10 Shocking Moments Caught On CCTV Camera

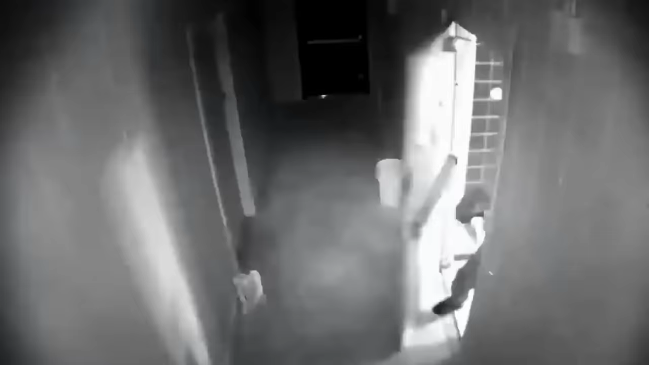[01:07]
So, the robber heads out the back and sprints to the exit.
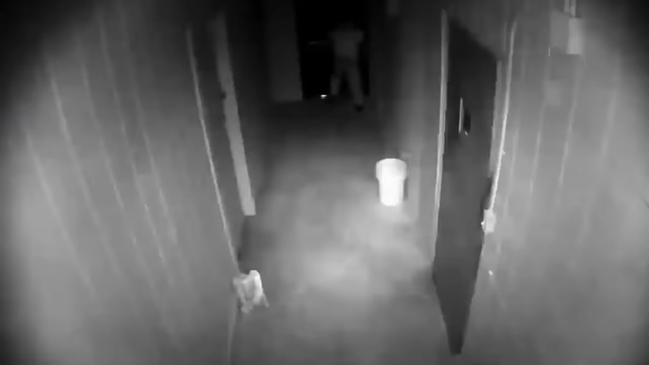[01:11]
Little did he know that the door that he just walked through was booby-trapped. It's an exit-only door. There's no way to open it from the other side. He was trapped as soon as it shut. You can see the panic in his eyes when he realizes there's no handle.
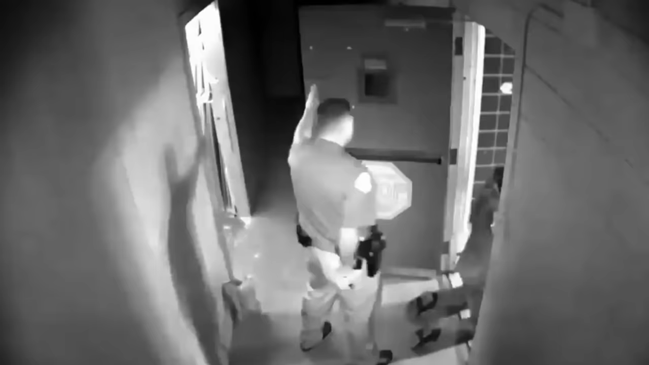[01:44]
Don't try to come into my store because you're not getting into my store.
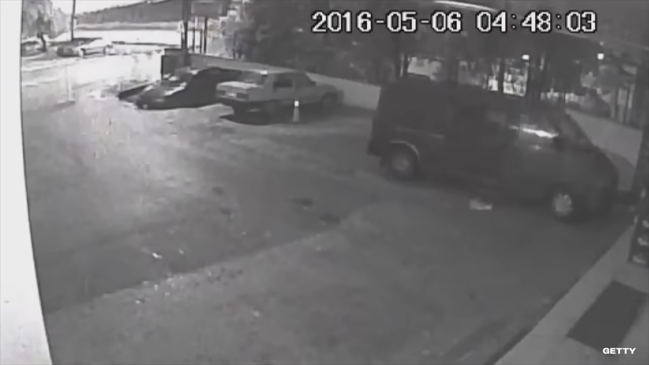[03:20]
Back on May 6th of 2016, security cameras were rolling outside Nazgida, a market chain in the country. Keep your eye on the car at the top of the screen. In what seems like a peaceful setting, the car suddenly begins to sink into the earth thanks to a sinkhole that decided now was the best time to open up. To make matters worse, nobody caught wind of the accident until early in the morning. The car's alarms did go off, but it didn't seem to do the trick. If you look closely, you can see that the sinkhole is actually full of water.